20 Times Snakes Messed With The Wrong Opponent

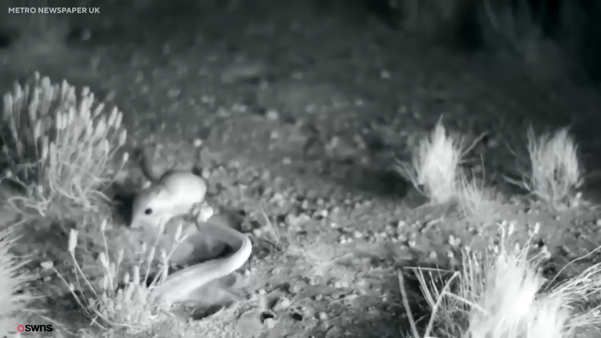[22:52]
Nevertheless, this kangaroo rat decided that he was not going to just join the list of rats that have fallen prey to the rattlesnake's bite.
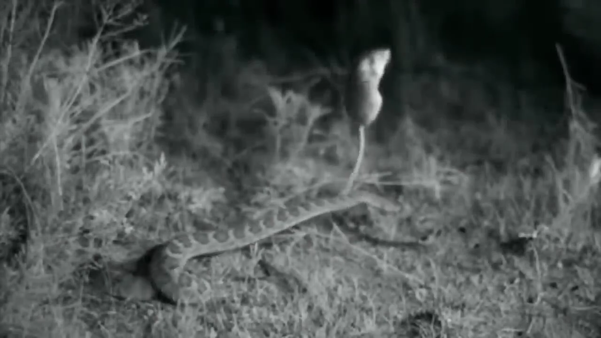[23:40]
And even when the rattlesnake manages to make contact,
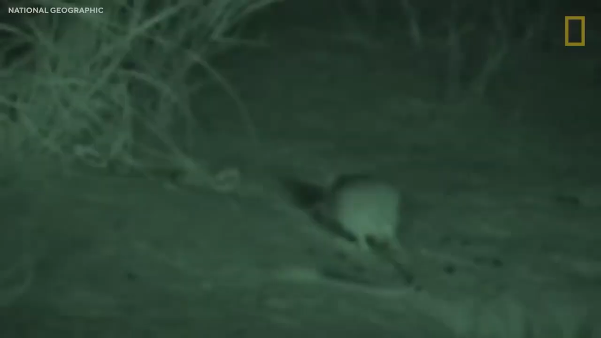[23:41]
the rat was able to quickly move itself from its clutches before the snake injected its venom.